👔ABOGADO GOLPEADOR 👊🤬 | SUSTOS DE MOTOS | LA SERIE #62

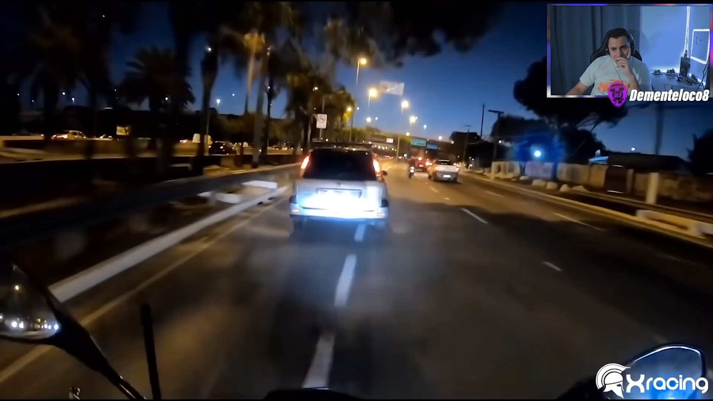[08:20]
Se acordó tarde el hijo de puta para cambiar de carril.
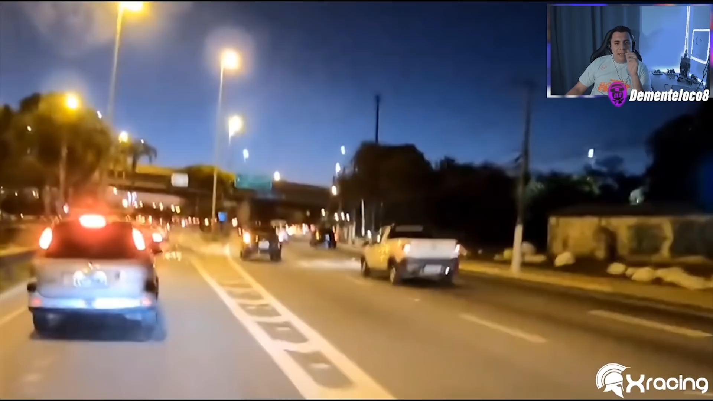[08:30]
Mirá lo que hizo, boludo. Se va. Se va el hijo de remil puta.
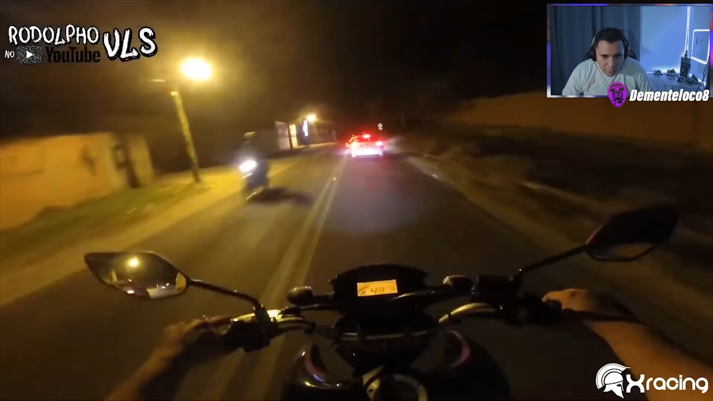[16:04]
¡Uy! ¡Pobre! Mira, mira, mira. Y se le soltó la mano encima.